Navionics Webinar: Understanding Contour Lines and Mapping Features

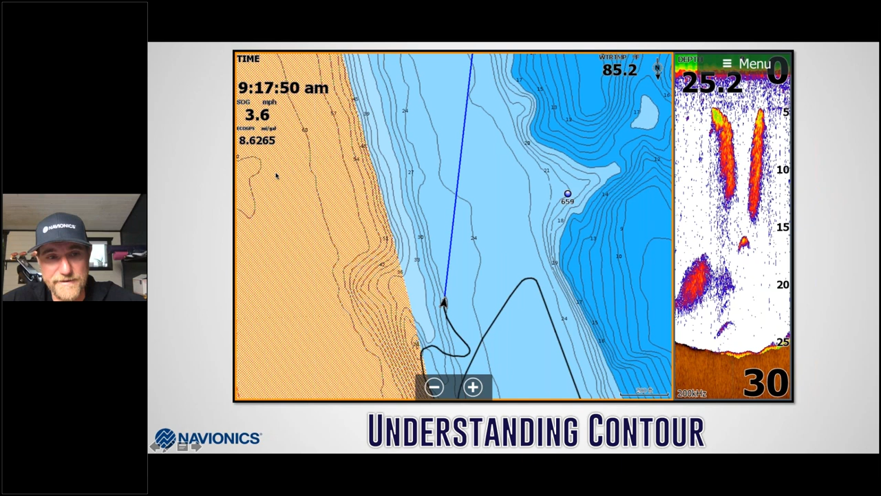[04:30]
On screen: speed 3.6 mph
it comes up into a creek channel again another secondary ledge and you can see where the contours are kind of lazy out here and they get real tight when you have contour you're going to have some sort of a hard bottom spot as you can see in this image this is an image I actually took today mind you that my water temp was being read off of my my trolling motor today and it was hot up here in northern Minnesota but outside of that you can see these lazy contour lines on the left and when I mean lazy contour lines I'm saying there's just not a whole heck of a lot of
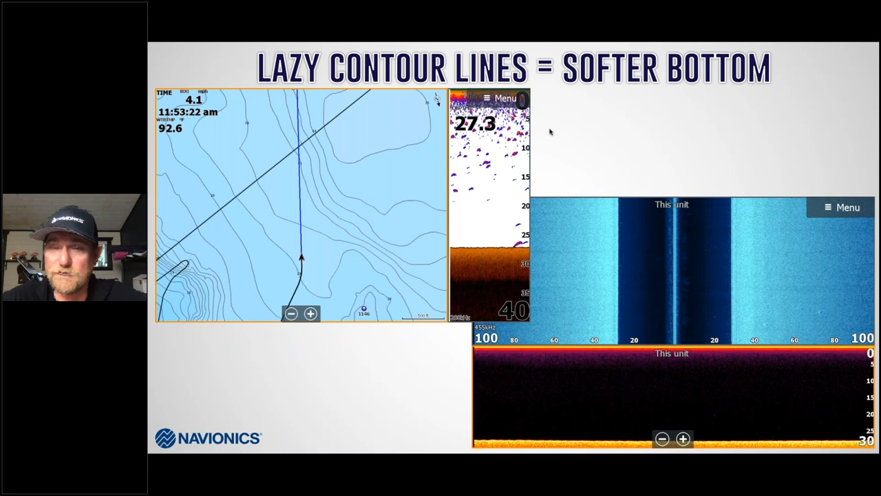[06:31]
in fish is absolutely no different so understanding your contour lines puts you in the right areas for so much of bass fishing we are working with some sort of a hard bottom weeds stuff like that so you might have more of a weed bed situation on your lazier contour lines you have more mud more better soil on the bottom for the weeds to grow at the same time you start getting into these hectic contour lines cluttered contour lines like this one you come over now here you're coming out of 30 feet you're coming up shallow I could have even clipped 16 and you can see the result over here on the right is going to be a lot of rocks I call my craters on a moon different something's hard if you think
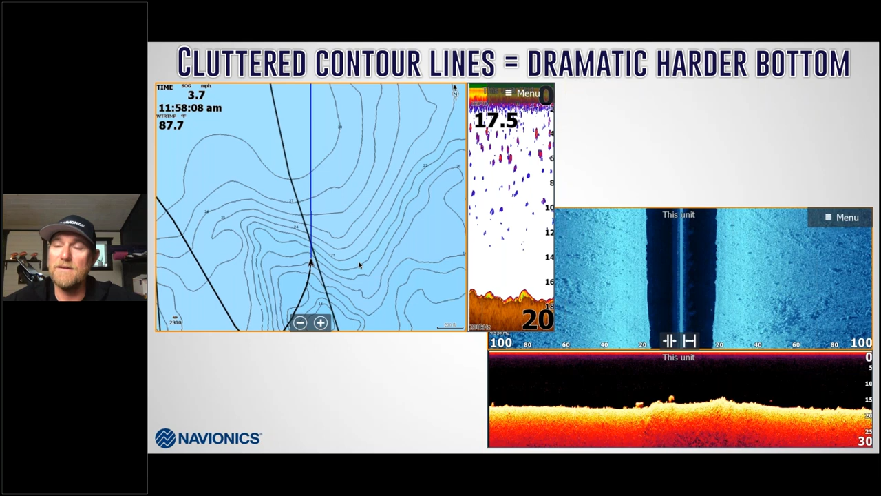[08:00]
fishing so here you see tighter cluttered contour lines equal more dramatic harder bottoms okay so that's hugely important what I'm getting going creek channels creek channels are a big big deal especially when we're fishing reservoirs or river systems natural lakes not nearly as much they don't have creek channels necessarily flowing through them but at the same time these creek channels and river channels were the original creeks and rivers that were there before the reservoirs were flooded as you can see in this I mean look at all the clutter that's in that actual creek channel my boat went over that creek channel
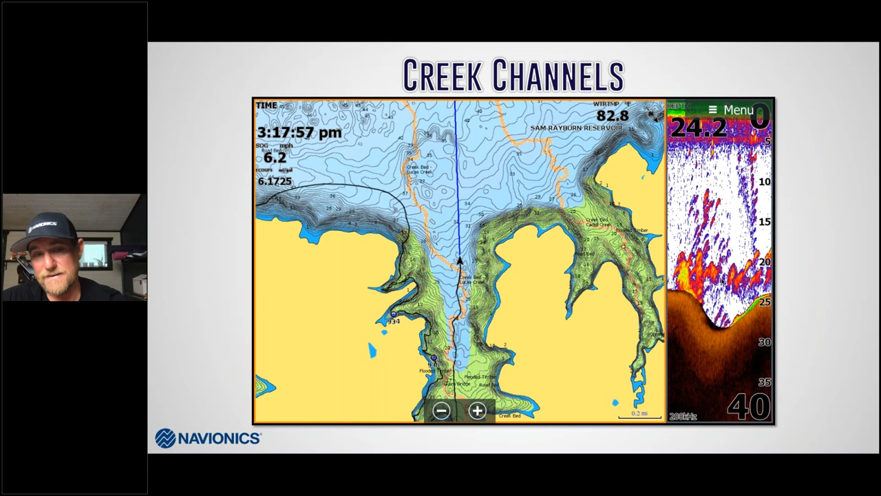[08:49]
to get when we're talking about predator fish you want to get where the bait is and the bait like to run them creek channels underwater road beds again something you see a lot of times in your reservoirs that have been flooded out dammed up and flooded out so much good stuff that was left behind there's foundations sometimes your mapping shows that old building foundation and stuff like that or in this situation underwater road beds and you can see here this is in the back of Sam Rayburn I forget which creek this one is but anyway it's a hardcore road bed that jets all the way across come straight up I can catch
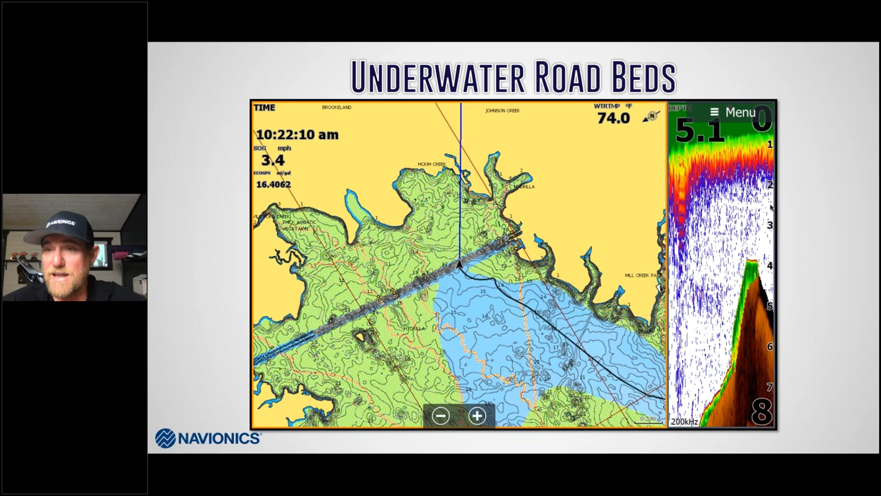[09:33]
On screen: water 74.0°F, speed 3.4 mph
fish off of that at times again it's something different it allows for a hard bottom it's hard all the way through it's got turns in it where it doesn't those are key areas that fish will stack up on and hang out here's another here's another issue and this is where contour right here this is a perfect example of where a road bed is on my right I'm idling right here and you can see oh here's these lazier contours not a whole lot going on to the right not a whole lot going on but also we get all this clutter here all this cluttered contour and it means that there's something hard there as I idled along the side of it my side imaging of my Lowrance shows off that road bed perfectly curves through comes